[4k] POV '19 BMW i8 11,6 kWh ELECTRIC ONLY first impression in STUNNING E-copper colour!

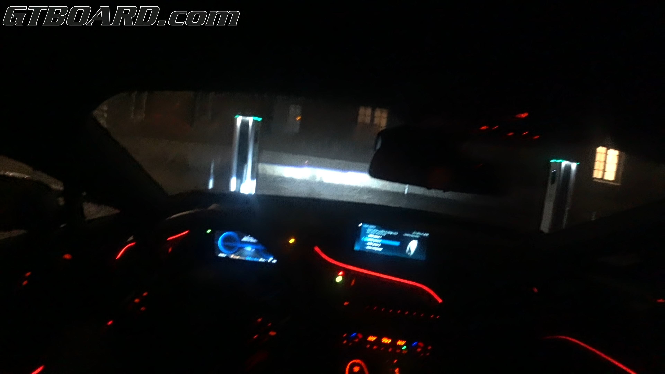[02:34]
And you can see this is reminding you to push the start button.
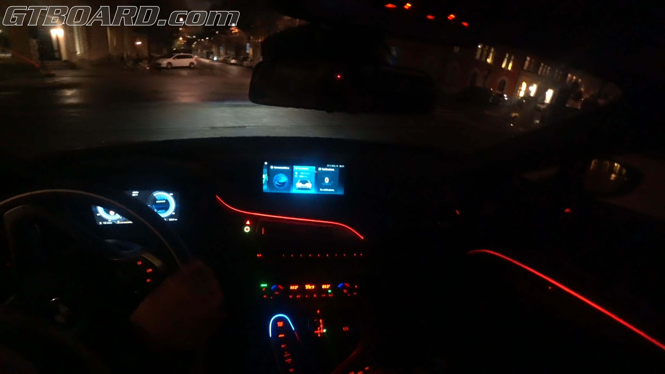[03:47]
My vehicle. My vehicle. Quite a nice average, I must say. Vehicle settings. Auto eDrive. Okay. I guess that's the only... I don't have any... I don't have any sport mode, it looks like. As I have
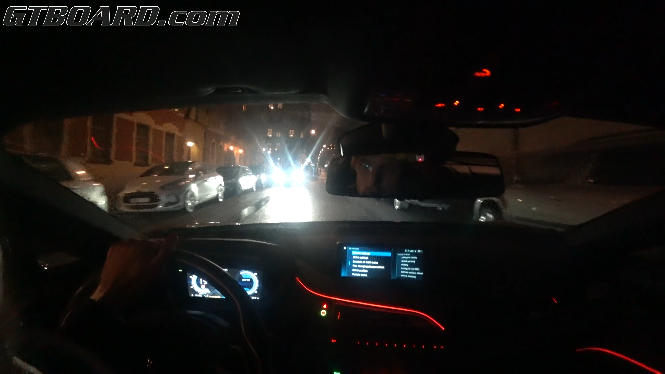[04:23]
on a regular... An eDrive, I believe, is only a force electric only. Max eDrive. Okay. Okay. Yeah, I don't want that. I want power also. System controllable electric driving. Okay.
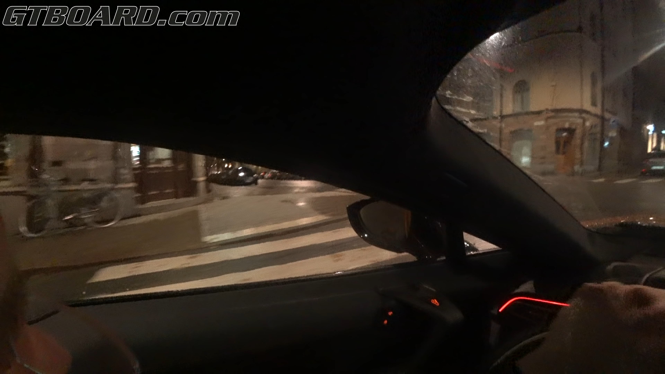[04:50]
So I'm curious if this maybe has the laser lights as standard.
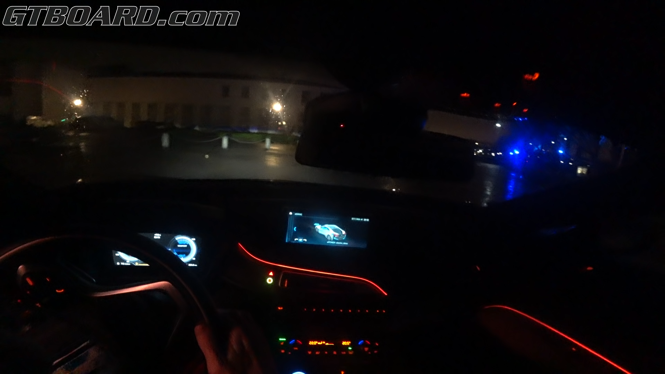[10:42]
So where do we even have the DSC button?
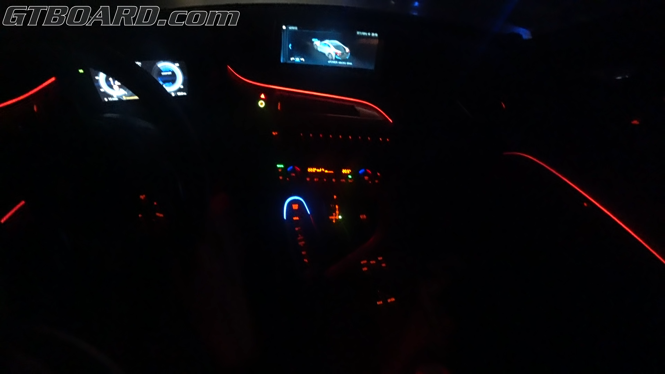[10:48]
Oh, here. Oh, here we have the comfort.
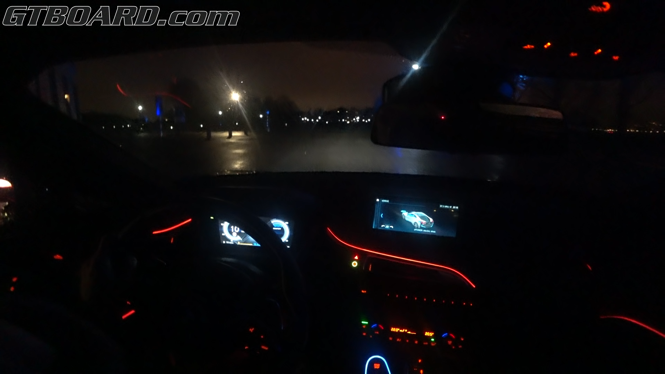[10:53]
E-power, electric drive, eco pro, charging battery.
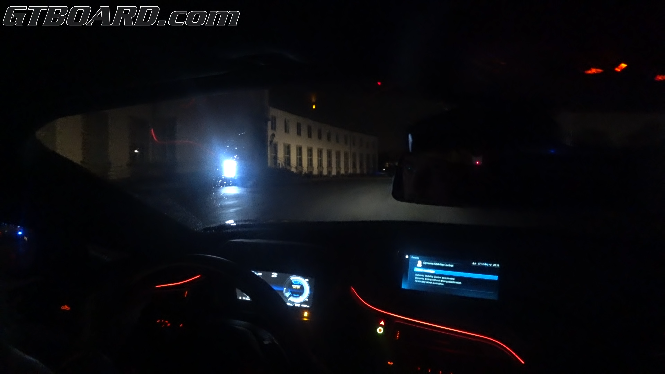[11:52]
So, let's see if it has laser light or not. It looks pretty strong, the beam. It looks pretty strong, the beam.